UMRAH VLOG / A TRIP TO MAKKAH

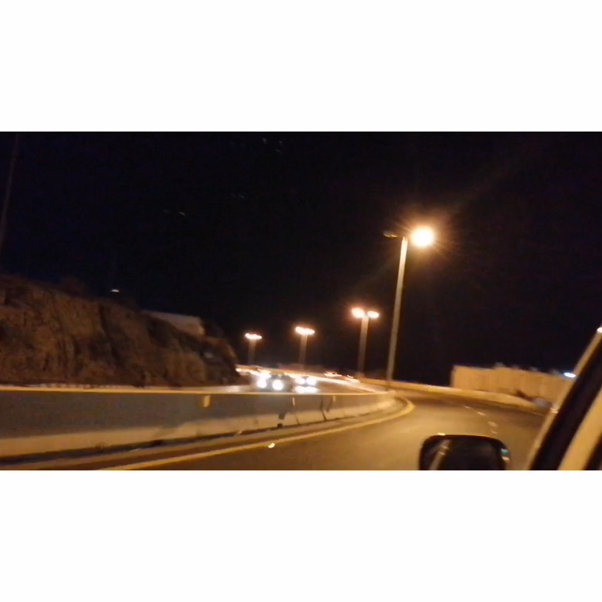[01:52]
took hadaz ring road so due to that we reached makkah very early by 10 30 pm itself